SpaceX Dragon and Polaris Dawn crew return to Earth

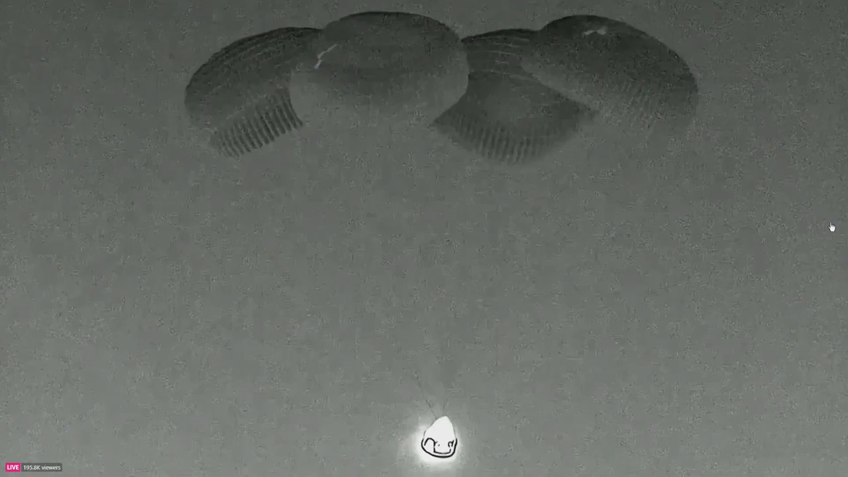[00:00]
Standing by for a splashdown of the Polaris Dawn crew.
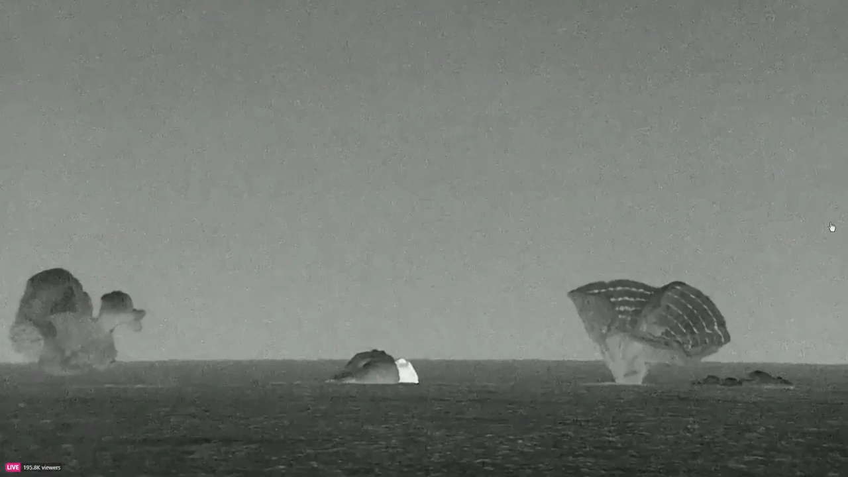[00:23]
Welcome back to Planet Earth, Polaris Dawn.